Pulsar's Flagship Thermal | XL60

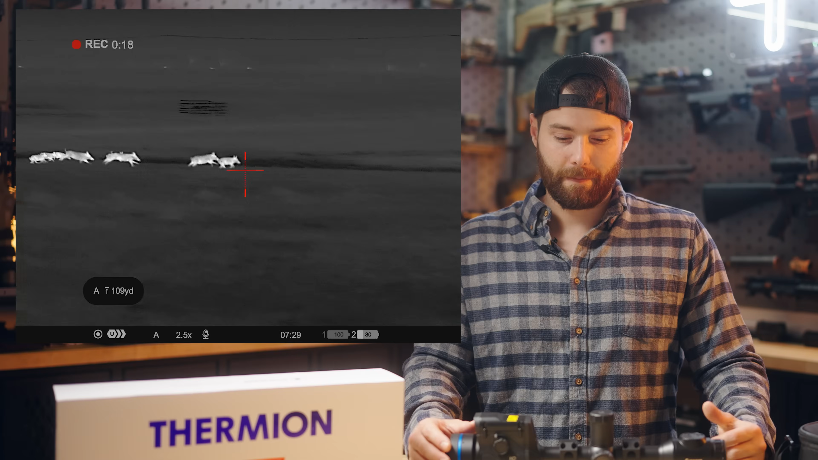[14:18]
run the scope battery life was also very good there wasn't a single hunt or time using this that I was worried about that battery draining I can't really quantify what my anticipated battery life was because I didn't charge it every time I say maybe once out of
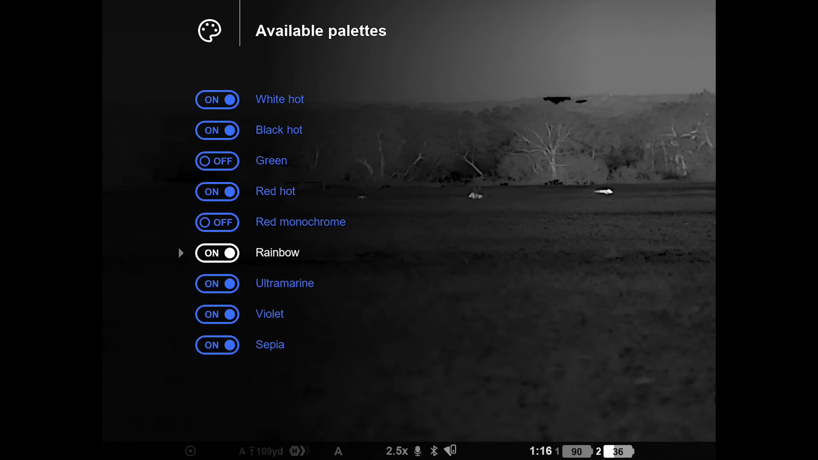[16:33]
target mode which I think they call red glow or something white hot and black hot so those are the three I'll toggle through because I find them the most useful sometimes it is you know valuable to toggle between different color palettes depending on what you're scanning for if you want more or less contrast in the environment etc so I do like the quick
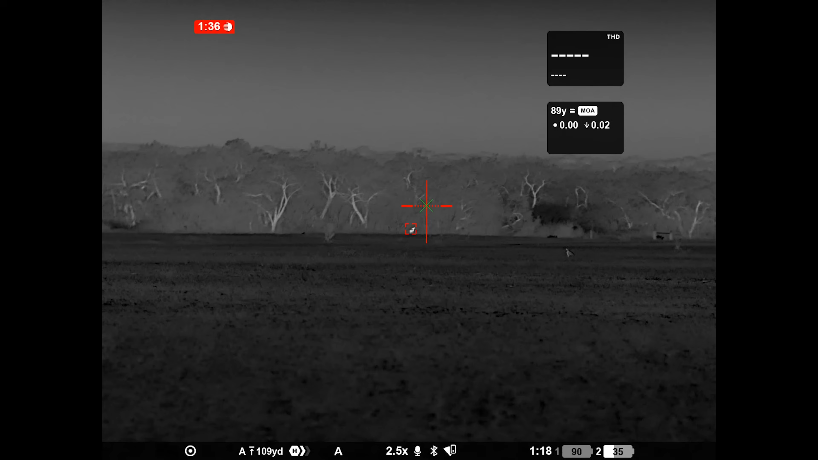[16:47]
access toggling of color palettes without going through the optic itself so that is a useful feature I'm glad that they change and the biggest
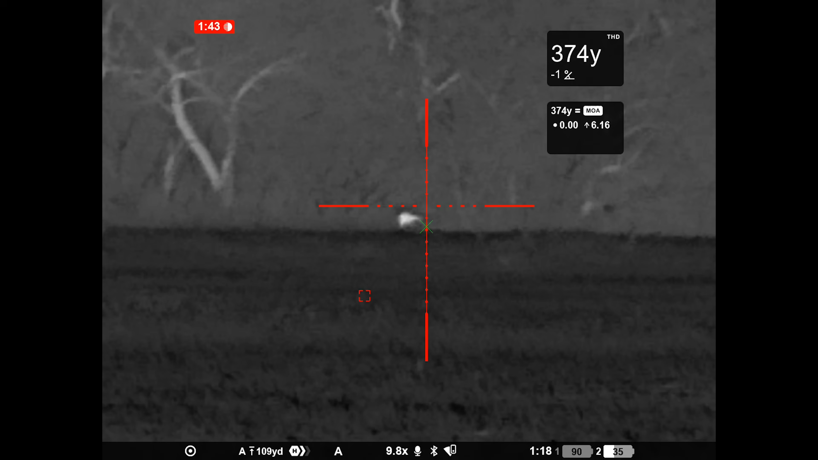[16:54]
improvement while using it is they optimize the laser rangefinder the actual ranging box telling you the distance is now not obstructing field of view they put it up and out of the way of the user's interface inside the optic